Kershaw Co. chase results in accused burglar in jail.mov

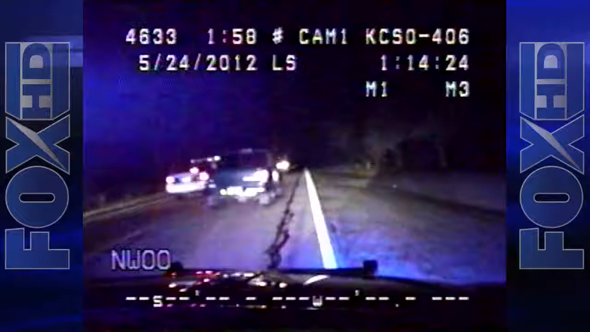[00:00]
44-year-old Jimmy Lee Parson finally behind bars tonight after a Kershaw County crime spree. Early Thursday morning, the Columbia man leading the Sheriff's Department on a 7-mile high-speed chase on Highway 521.